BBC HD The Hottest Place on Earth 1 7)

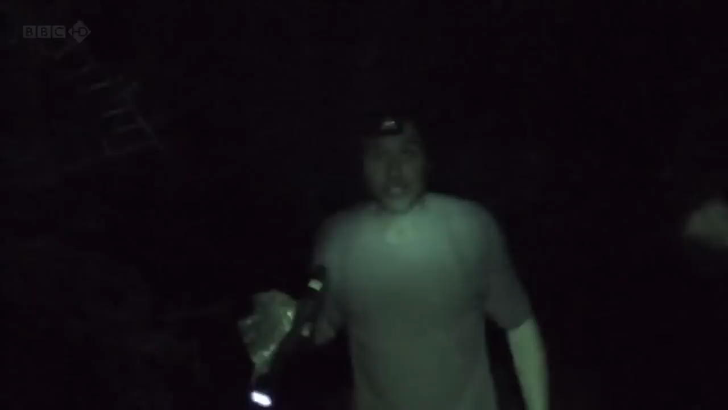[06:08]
We're just having a quick scan around for scorpions. There's a peculiar thing about them is that they fluoresce under UV light. So we've got a UV light source here. Oh, here we go. There we go.
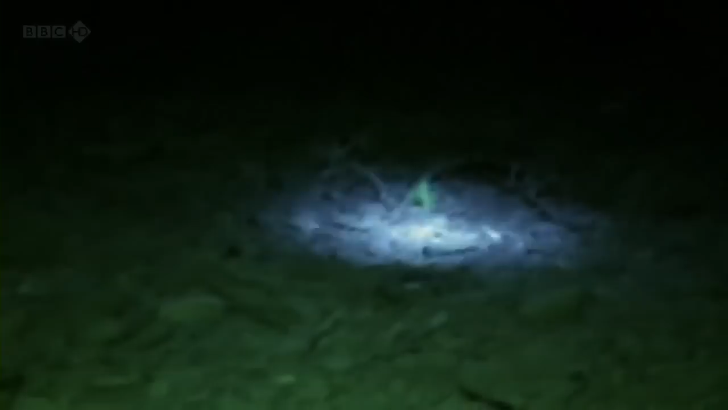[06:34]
There are around 17 species of scorpion in this part of the world. The dry, rocky conditions make an ideal habitat. Sorry, guys.
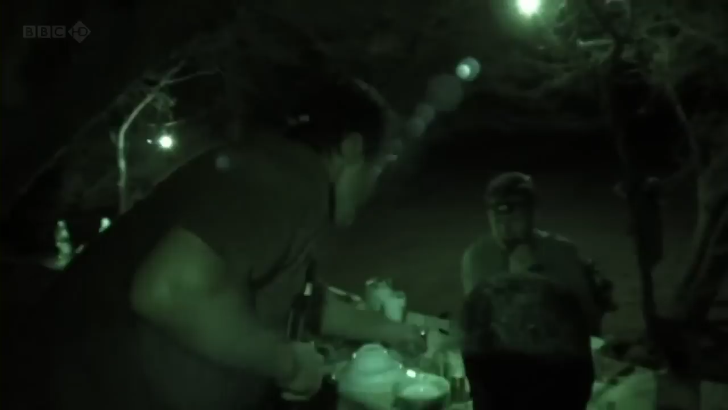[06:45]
We have found some scorpions just outside camp.